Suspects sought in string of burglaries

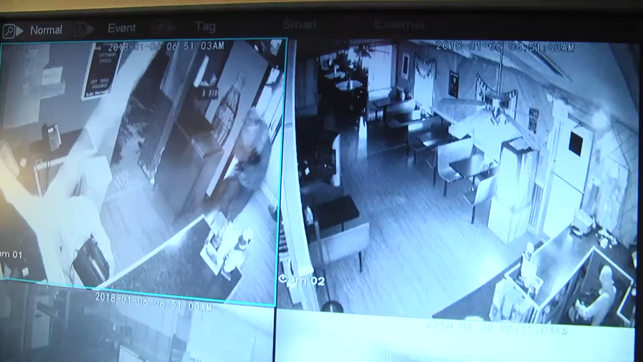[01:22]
Video surveillance footage of the burglaries has been a big part of identifying the suspects. They took something and broke the glass out of the door and entered in, walked, walked, uh, down the, through the restaurant. And one guy stopped and got some Cokes and spry it out of the Coke machine. And the other guy started taking the register. They jerked the cord out of the wall and he, they go through the safe and you can see him walking back out of the, walking back down toward the back of the restaurant.